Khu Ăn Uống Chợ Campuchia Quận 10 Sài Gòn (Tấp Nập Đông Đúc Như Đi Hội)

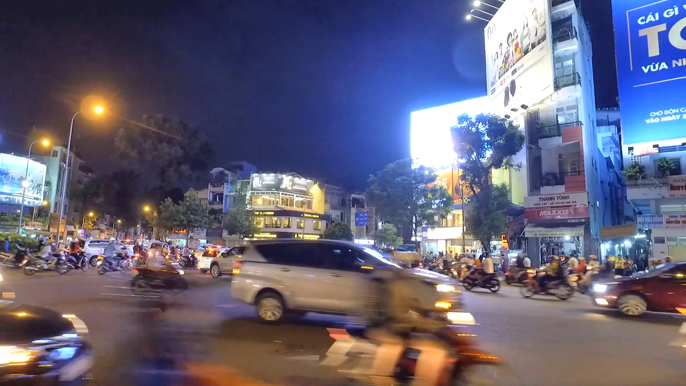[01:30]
Đường Nguyễn Thiện Thuật Trung cư Nguyễn Thiện Thuật Bữa chúng ta vừa đi qua rồi đó Và Bước bên đây là con đường Lý Há Tổ Đi về ngã 6 Cộng Hoa Với khung đường Rất là thú vị Và ngày hôm nay Nhưng một cái buổi đi dạo Ở Sài Gòn Và mời các anh chị và các bạn chúng ta cùng đi về Một cái ngôi chợ Đó là chợ Lê Hồng Phong ngày xưa Và Chợ
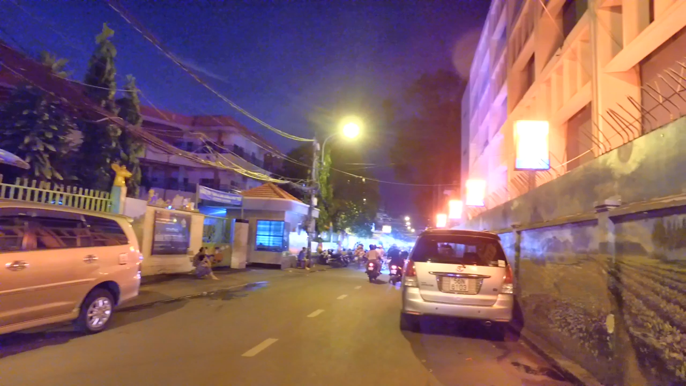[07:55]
Đó Khuôn đường này là chở hoa rồi Mình sẽ rẽ vô cái nhánh bên tay phải Nhánh ăn uống